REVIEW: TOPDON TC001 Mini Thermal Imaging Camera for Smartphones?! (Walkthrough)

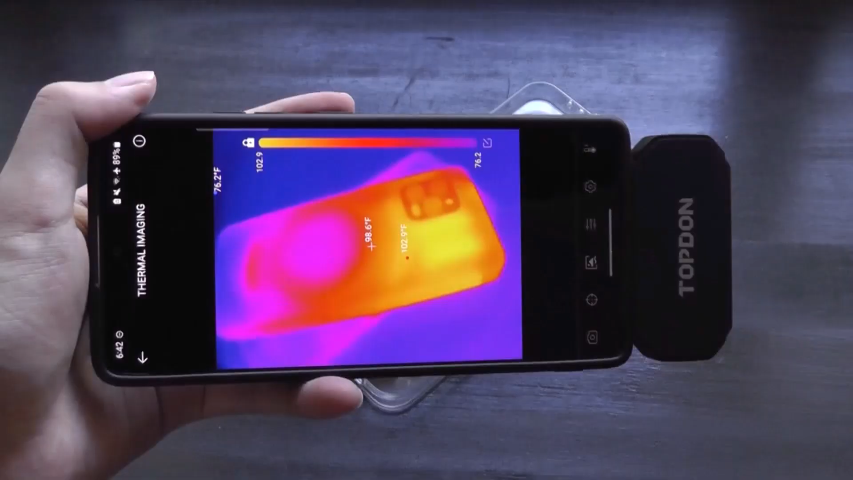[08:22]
On screen: spot 98.6°F
By default, all the elements are more oriented for this portrait orientation.
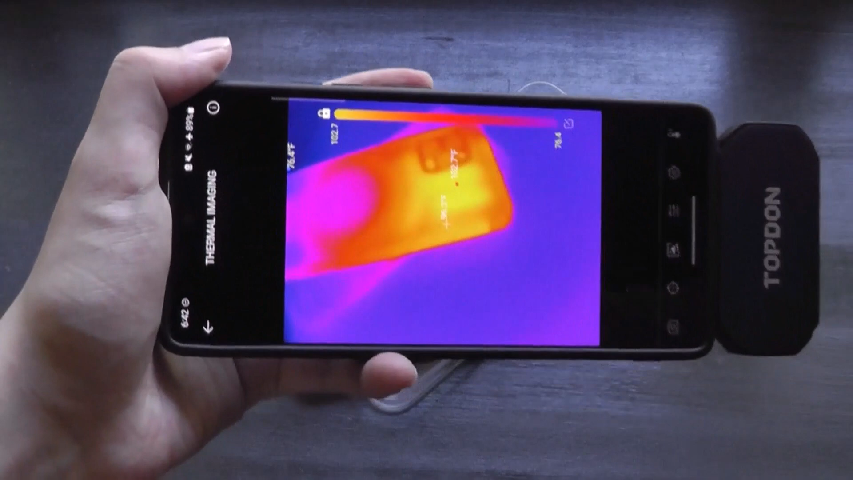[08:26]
But say if you want to capture a landscape shot, it works. But as you can tell, not everything will flip around automatically.
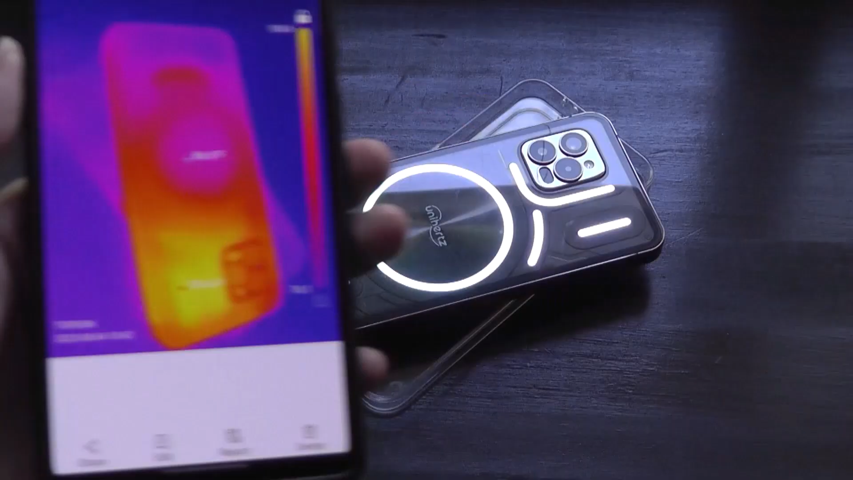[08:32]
Otherwise, accuracy tends to be good in terms of if I compare it with just a regular thermometer. And for me in particular, it's a very useful tool as I'm able to now quantify specifically if
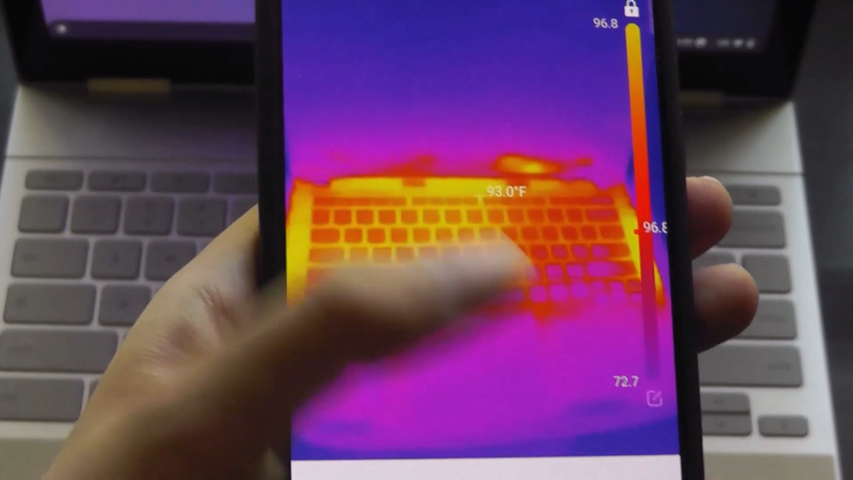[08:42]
On screen: spot 93.0°F
something is really overheating when looking at gadgets and laptops.
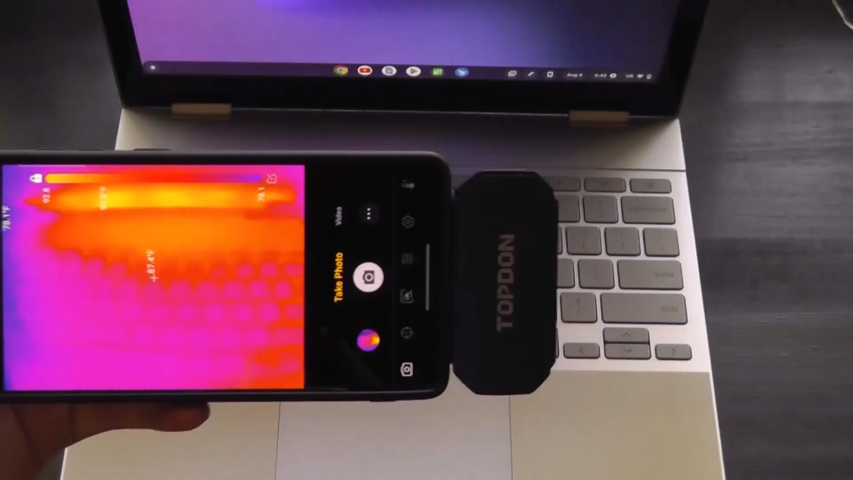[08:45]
You can see that the screen region there on the corner there tends to be a little bit warmer.
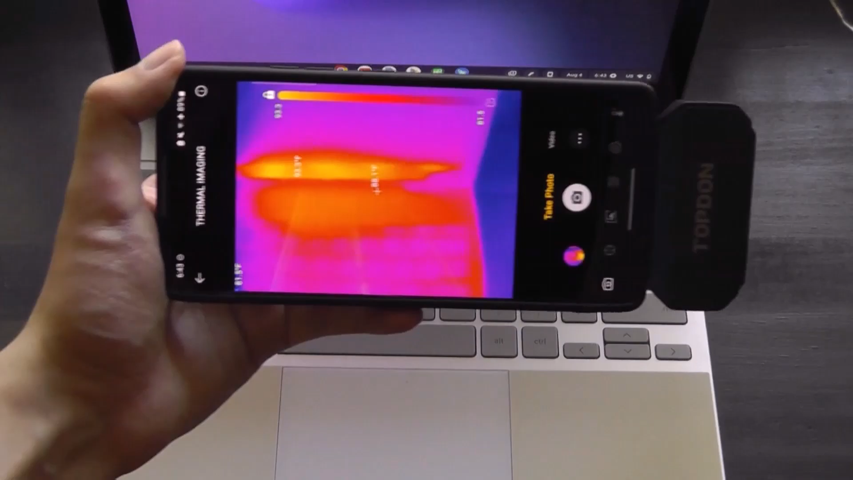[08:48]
Compared to the keyboard region, there might be a delta of say 5 to 10 degrees under normal load.
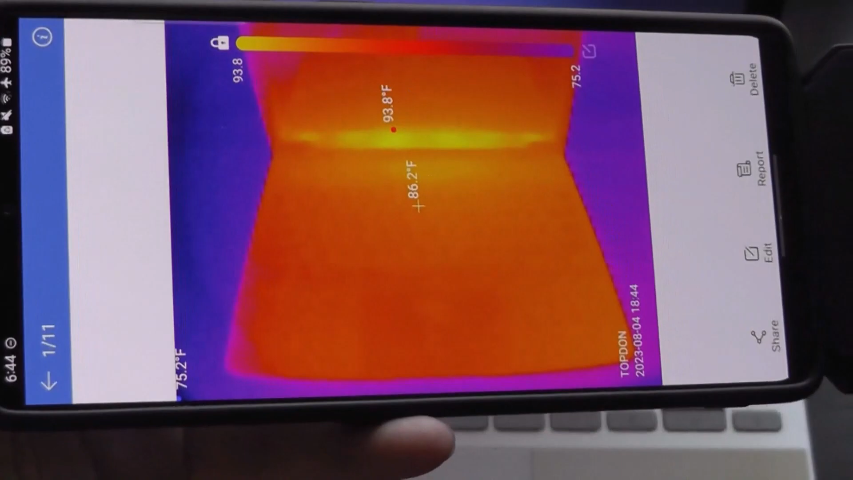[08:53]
On screen: spot 86.2°F, max 93.8°F
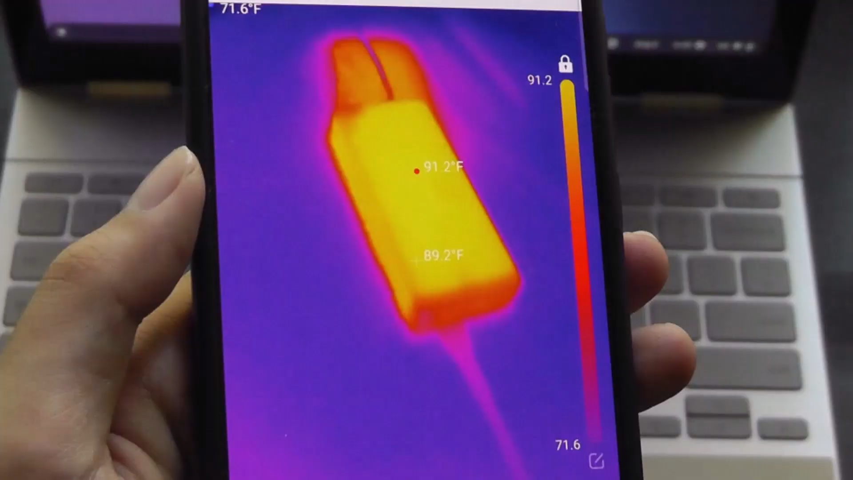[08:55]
Here's another example of a charger or wall adapter for a computer, which you can tell is also warmer than the resting region.
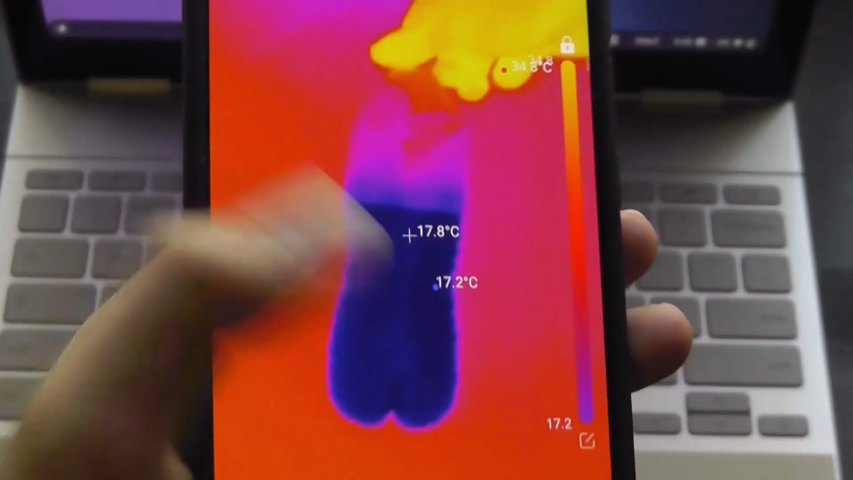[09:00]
On screen: spot 17.8°C, min 17.2°C
Here's a bottle of water for instance,
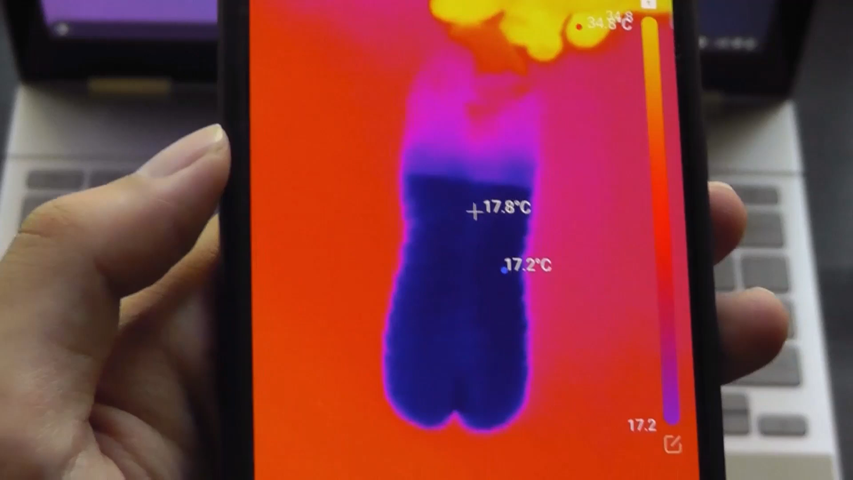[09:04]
On screen: spot 17.8°C
which you can tell is just so much cooler than the surrounding hand for reference. So that is more or less it as far as our hands-on review of this topped-on TC001,